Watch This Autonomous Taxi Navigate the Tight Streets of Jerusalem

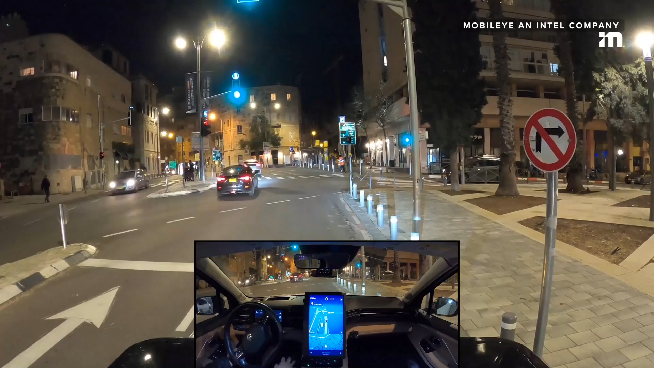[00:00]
Welcome on board everyone. So let's select the first destination and then we go to New York Square and let's go. Now this is interesting here with the vehicle cutting us off and driving to the right.
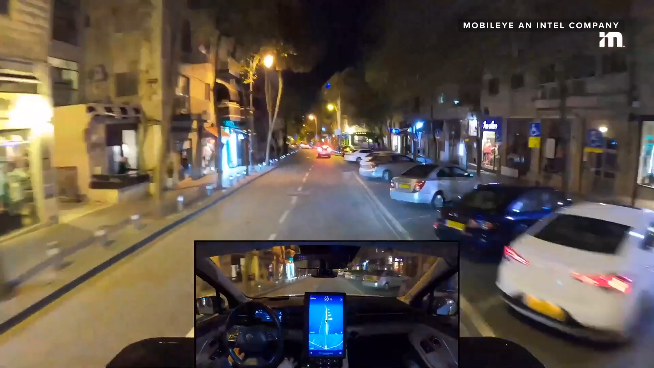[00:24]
And now this is the first time you see our first generation Mobileye Robotaxi, a ride-hailing vehicle in action equipped with Mobileye Drive, our level 4 self-driving system. And I should also note that this vehicle is actually now in the homologation in the type approval process in Germany as well as here in Israel. And the goal is pending regulatory approval to have them on the road driverless before the end of this year.
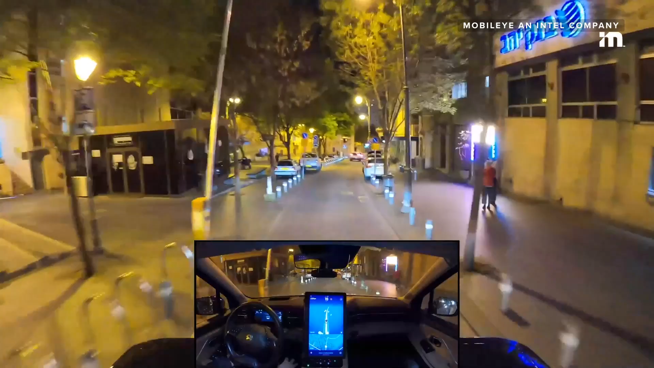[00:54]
Of course we'll give priority to everyone else who is the right of way.
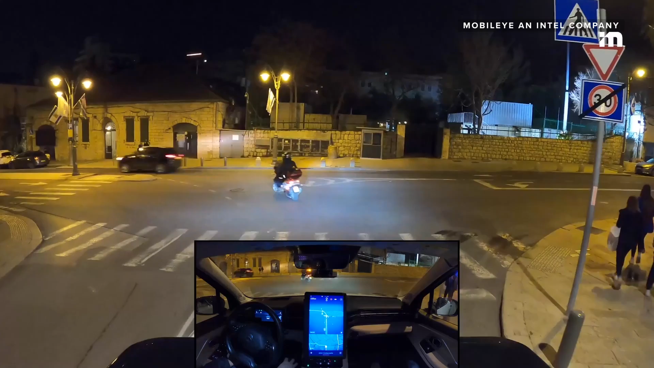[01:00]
And we're negotiating with human drivers and
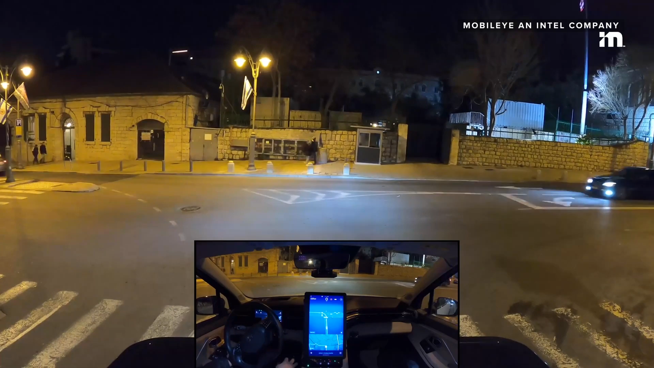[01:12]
Yeah, this guy does it unprotected and illegal. U-turn here. A bit crazy. A bit crazy. And looks like it's our turn now.
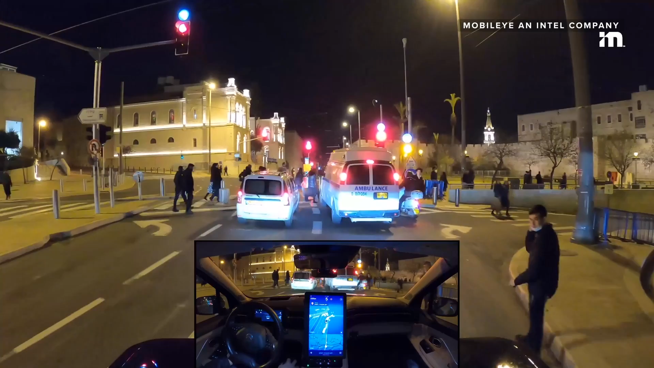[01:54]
Yeah, walk on the street and kind of jaywalk here. Across the vehicle. Ahead of the vehicle. So of course we'll give them right of way whether they cross on the crosswalk or not.
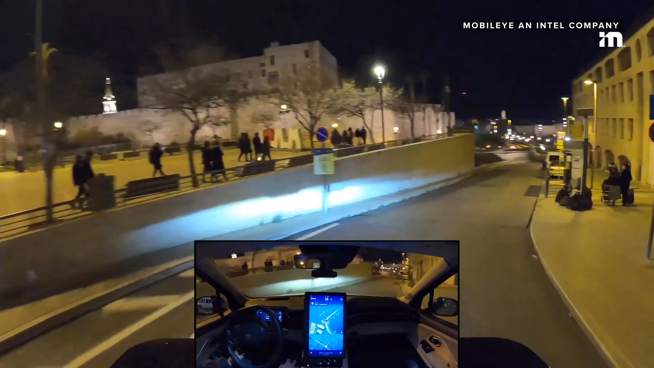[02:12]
And yeah. Some beautiful downhill uphill driving. Beautiful turns. So this is a cleaning vehicle. So they're cleaning the streets of Jerusalem here. Driving very slowly. And maneuvering around the cars.
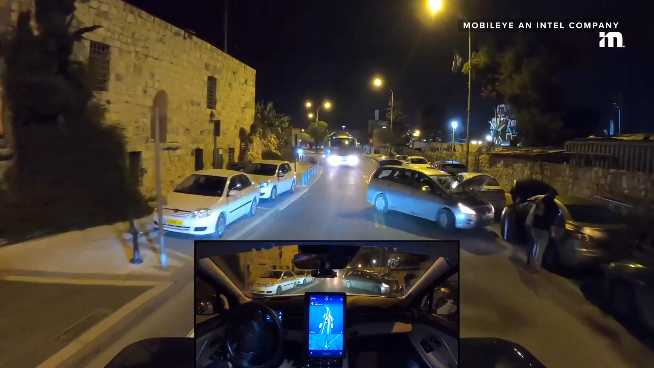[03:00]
And yeah, we are driving around as we should. The bus gives a sign that we can actually drive through. So it is very tight. But not too tight.
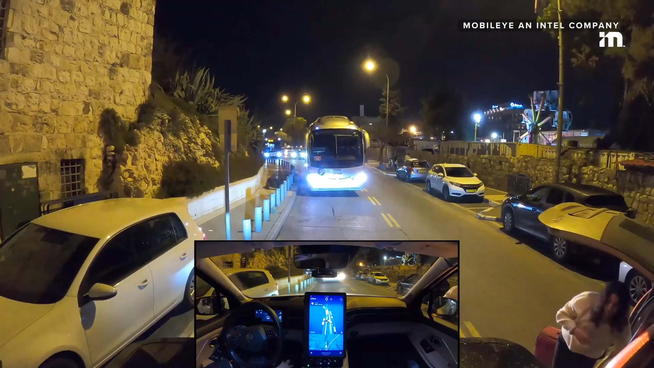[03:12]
And we'll be driving through here. And make this maneuver. And drive around the bus as well.
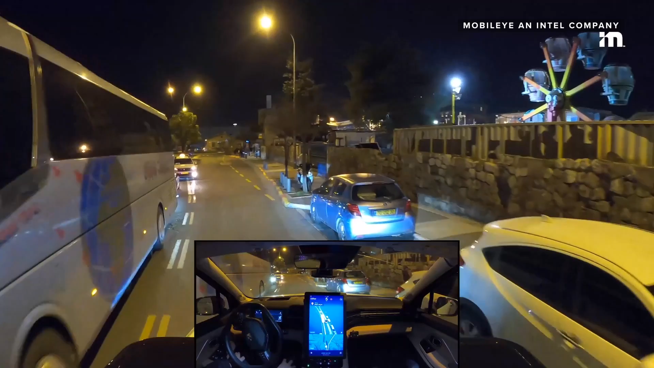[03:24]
So a challenging situation. Even for a human driver.
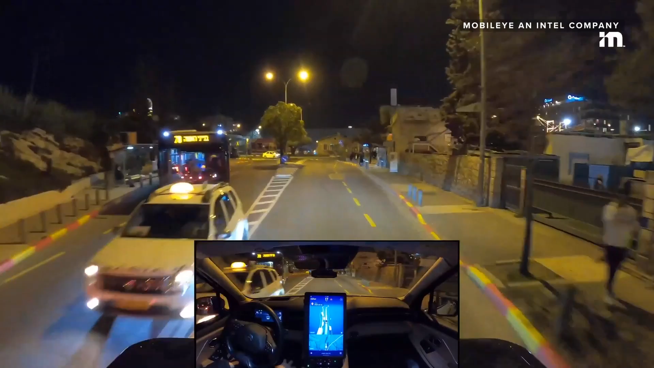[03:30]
But managed pretty smoothly. Okay. So here we are arriving to our final destination. Thanks for coming along.